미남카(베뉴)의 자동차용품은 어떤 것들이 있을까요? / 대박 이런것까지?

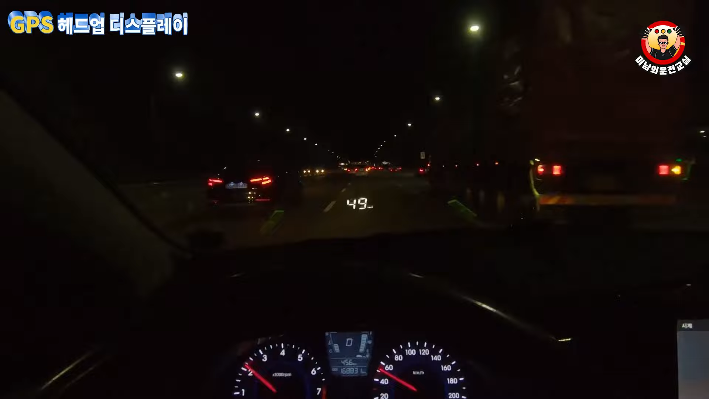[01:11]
그리고 가운데 보시면 이제 숫자 0으로 표시되어 있는데 저기 이제 헤드업 디스플레이어 입니다.